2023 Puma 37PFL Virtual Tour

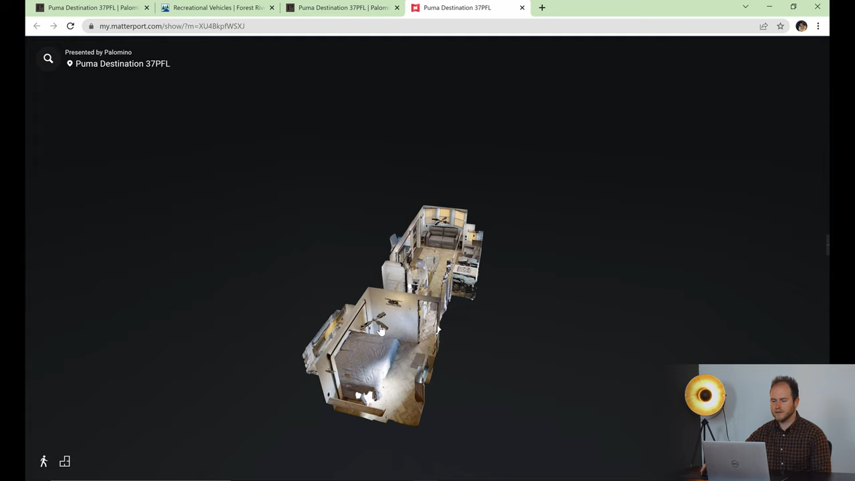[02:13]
So we'll click that. And right now we are in the center of the camper here.